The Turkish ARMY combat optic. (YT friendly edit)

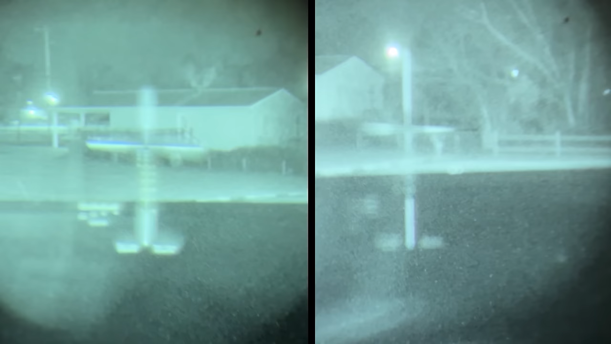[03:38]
This does slightly affect light transmission, which under night vision, I was surprisingly able to use easier in good passive conditions on 1X compared to the Canadian choice.